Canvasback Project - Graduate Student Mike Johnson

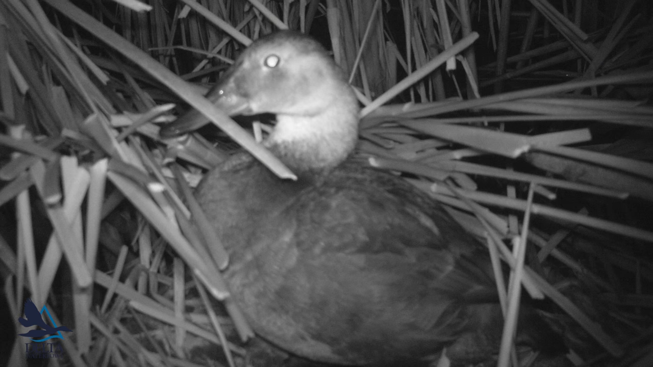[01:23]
Now this nest in particular is a great candidate for a trail camera.